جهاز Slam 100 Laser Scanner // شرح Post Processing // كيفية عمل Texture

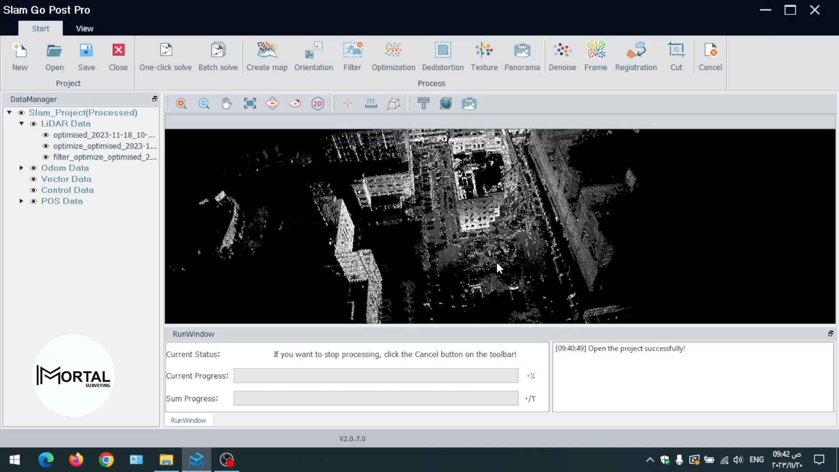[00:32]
تمام هنقوم جاني تكستر هنا ونختار اللي هو اللي تم عليها الفلتر ونقول له اوكي طبعا هاخد وقت كبير شوية عشان يعمل التكستر طب ازن ان الخطوة هتخلص هنلاقي فعلا كل حاجة بيتارجي بكالر.